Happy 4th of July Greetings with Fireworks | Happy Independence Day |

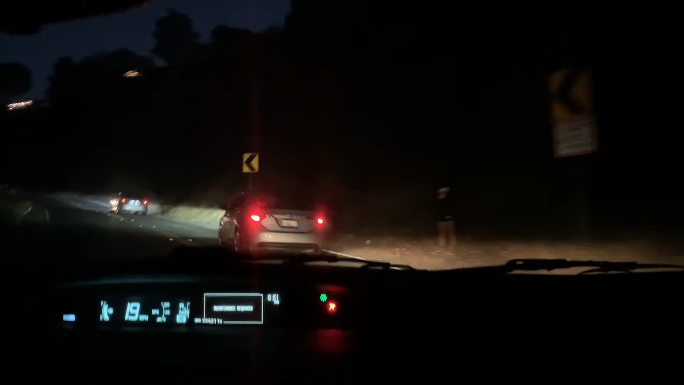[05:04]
কারণ আমরা যত উপরে উঠছি সাউন্ডটা তত বাড়তে আছে। গাড়ি পার্কিং দেখে বুঝতেই পারছেন যে কি পরিমাণ মানুষ এসেছে ফায়ারওয়ার্কস দেখার জন্য,